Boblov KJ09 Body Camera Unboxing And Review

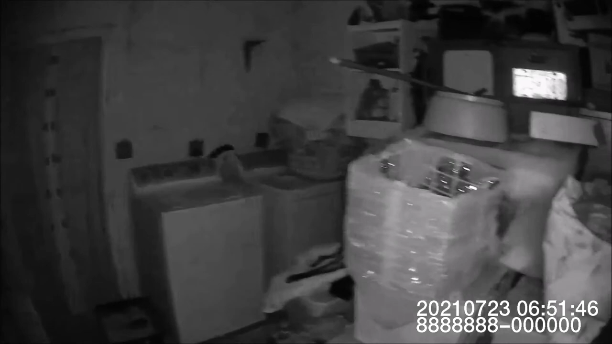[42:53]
i can't see a thing unless i'm looking there's some christmas stuff there's a washer and dryer
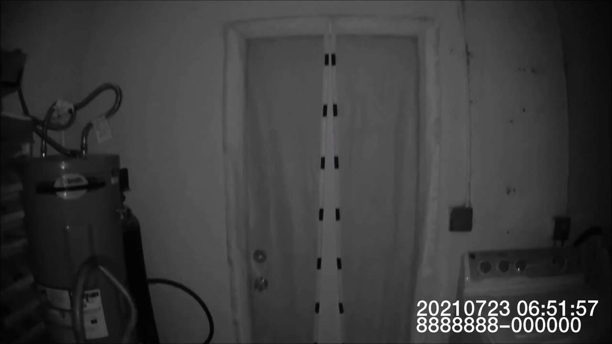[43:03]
back door what the hell was on that back door
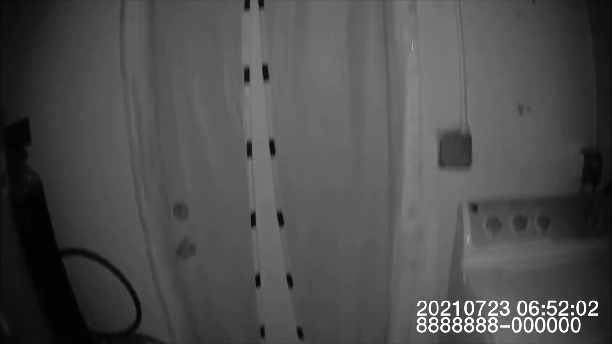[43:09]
oh okay that screen thing hot water tank some of my stuff and my refrigerator
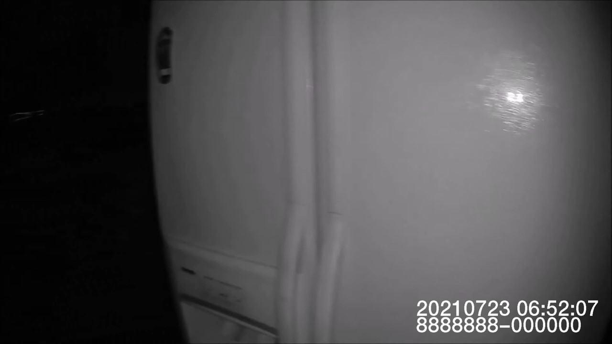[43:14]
so
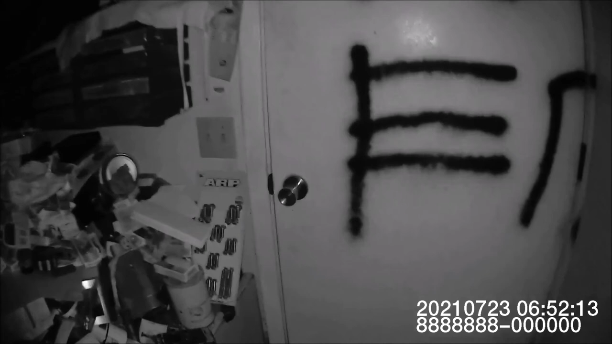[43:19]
yeah there's night vision i'm holding it with my hands so
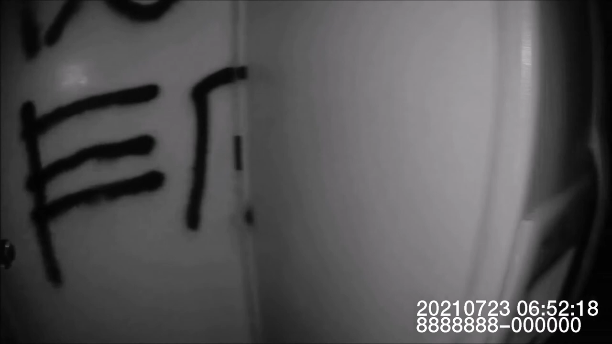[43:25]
but hopefully i can get it to fit tighter on my chest or something um so it's not bouncing around as much so all right there's night vision i don't know what
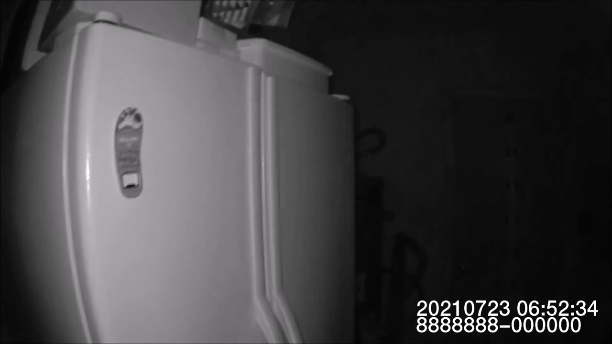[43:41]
oh just a reflection okay so